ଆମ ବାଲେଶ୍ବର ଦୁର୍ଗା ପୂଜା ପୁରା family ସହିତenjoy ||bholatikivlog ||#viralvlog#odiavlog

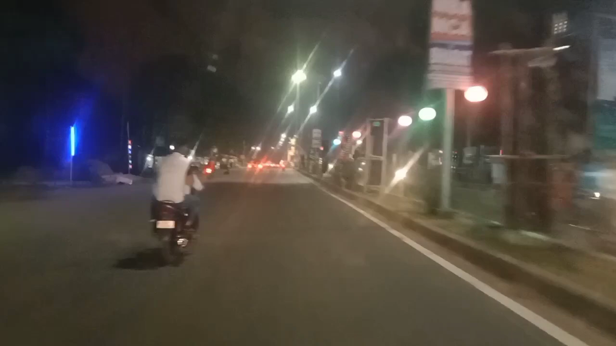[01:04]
ଆମେ ବର୍ତ୍ତମାନ ଆସି ପହଞ୍ଚି, ଯେଉଁଟା ହେଲା ପୋଲିସ ଲାଇନ୍ ଛକ।
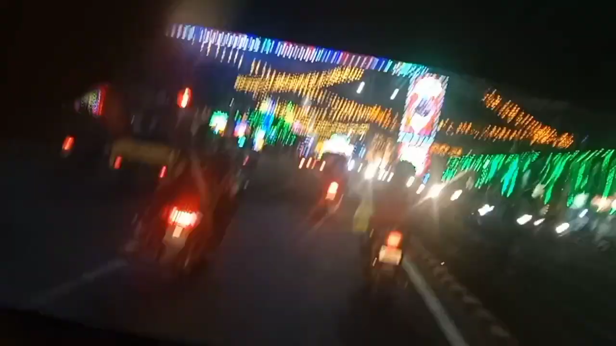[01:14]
ଦୁଇ ବର୍ଷ କିପରି ଲାଇଟ୍ ଫାଇଟ୍ ଦିଆହେଇଛି, ବହୁତ ସୁନ୍ଦର ଲାଗୁଛି। ଦୁଇ ବର୍ଷ ଏଠି ବି ଟ୍ରାଫିକ୍ ପକେଇ ଦେଉଛି।